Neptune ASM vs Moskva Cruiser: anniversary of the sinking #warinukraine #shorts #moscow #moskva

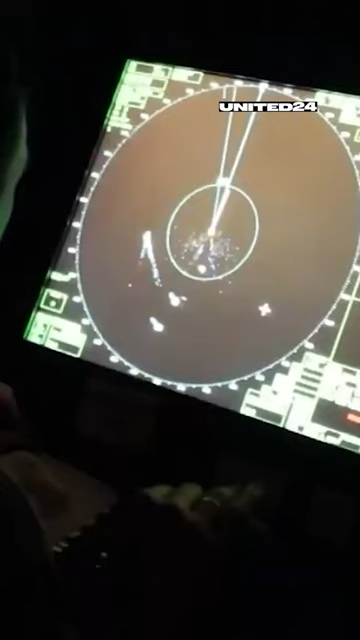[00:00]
Around 4 p.m. April 13th, the Neptune operator suddenly identified a large target, 120 kilometers away from the shore.
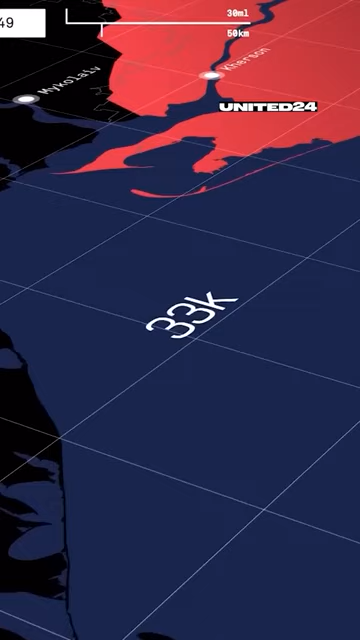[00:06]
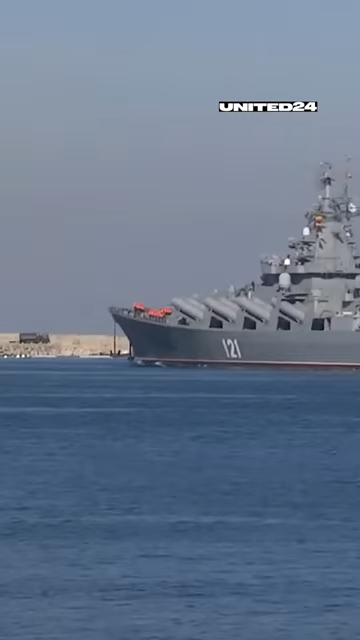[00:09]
Only the Moskva cruiser could be this giant pile of steel.
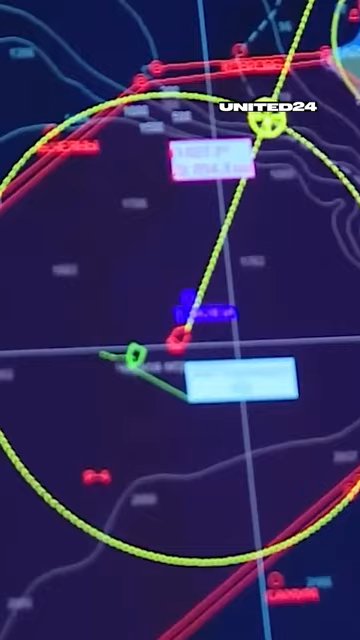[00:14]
Nature itself has shown Ukrainians the exact location of the enemy's flagship, within the range of their strike.